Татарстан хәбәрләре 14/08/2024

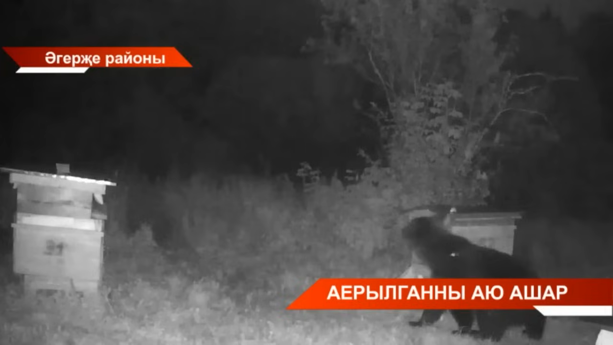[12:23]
Әгерзер айнының Пілеміш ауыл янында орнашқан Михайловлар умарталығына да айу келген. Ғымымен бұр айында 20-ге яқын айу бар деп есеплене.
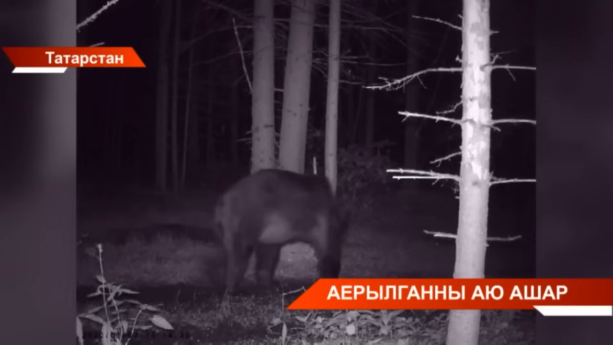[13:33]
Менделеевск районында гүмбе жеушілер қоршына айу келіп шыққан.